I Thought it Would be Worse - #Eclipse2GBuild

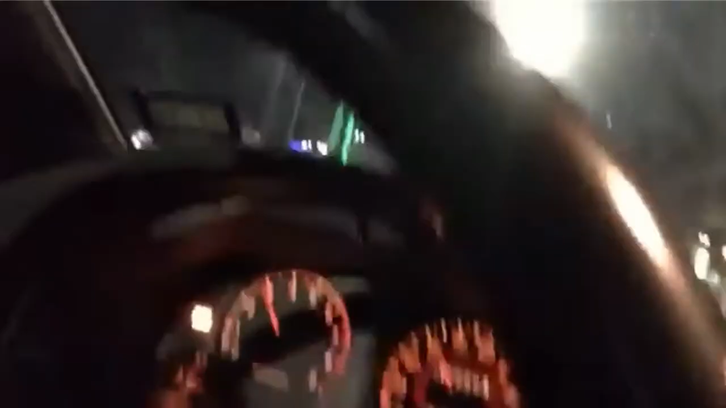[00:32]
and of course turn signal doesn't work there's an engine light